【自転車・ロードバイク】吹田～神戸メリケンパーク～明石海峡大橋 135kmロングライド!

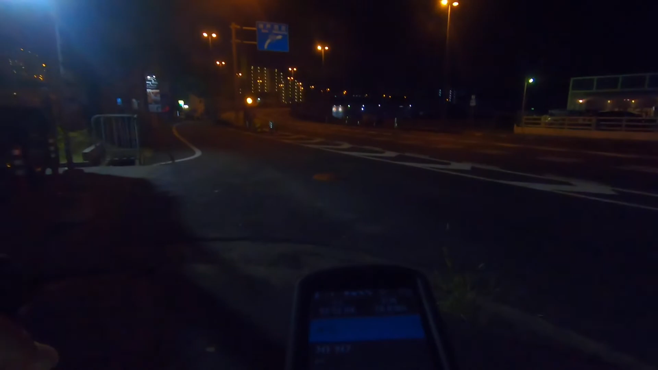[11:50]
で準備したい。突き当たりです。向こう側まで来ましたんで、来たんで、だから、
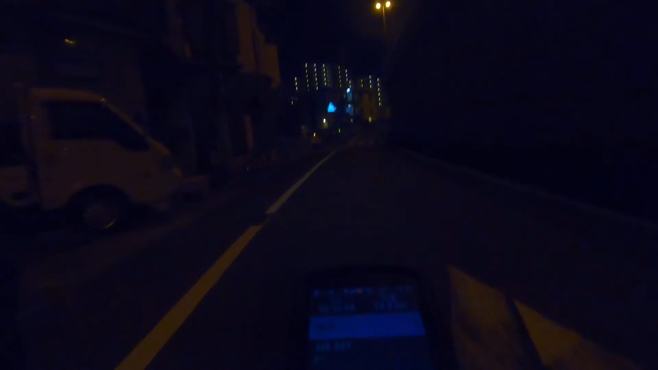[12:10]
向こう側沿いを下ろうか、2号線まで下ろうかと思います。